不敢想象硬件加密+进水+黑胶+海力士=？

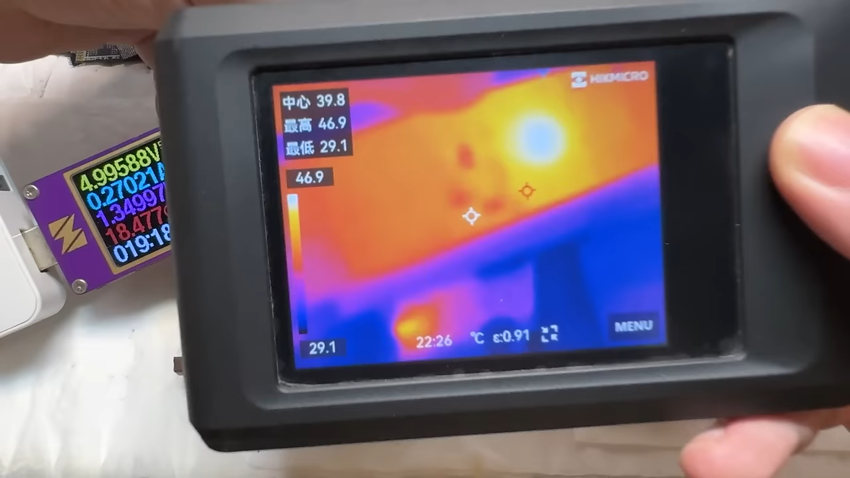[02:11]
On screen: spot 39.8°C, max 46.9°C, min 29.1°C, scale top 46.9°C, scale bottom 29.1°C
主控的温度稍微有点高将近50度了
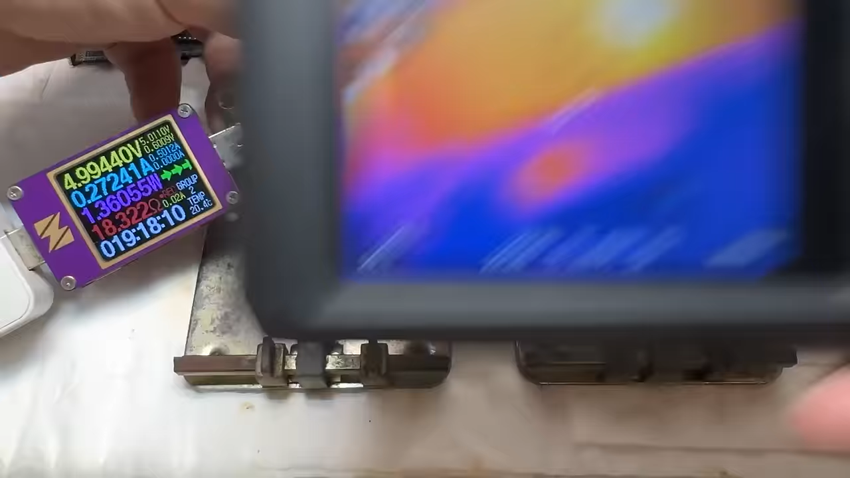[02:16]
我们把这个主控给它挡住然后再观察一下
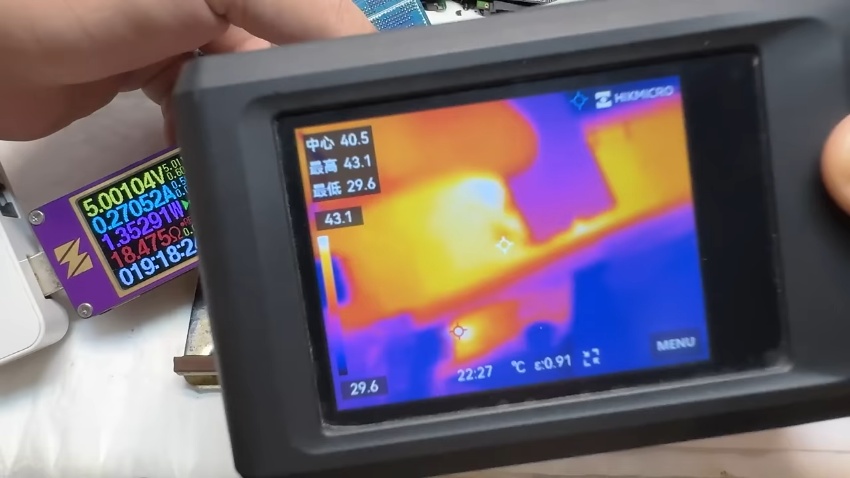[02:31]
On screen: spot 40.5°C, max 43.1°C, min 29.6°C, scale top 43.1°C, scale bottom 29.6°C
除这一个主控以外暂时没有发现其他存在明显发热的地方了继续看一下它的电压
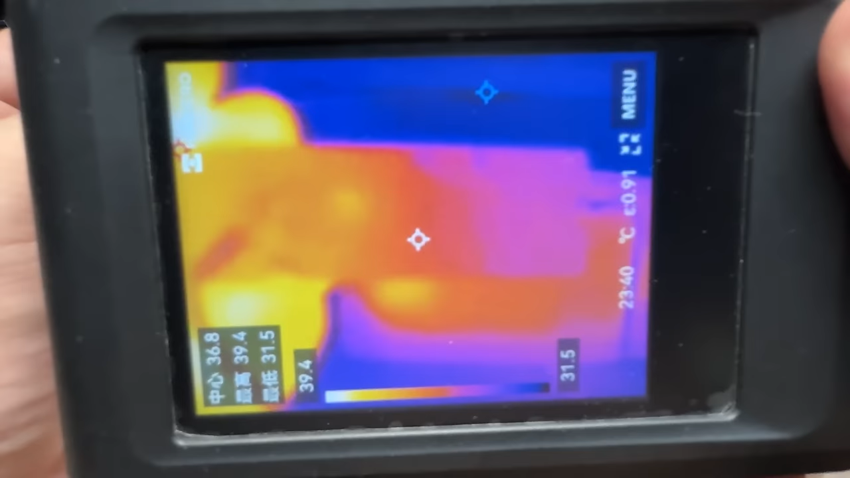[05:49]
对比了确实是这个主控这一点在发烫啊咱们把这个主控拆下来做进一步的确认让我来试试刀吧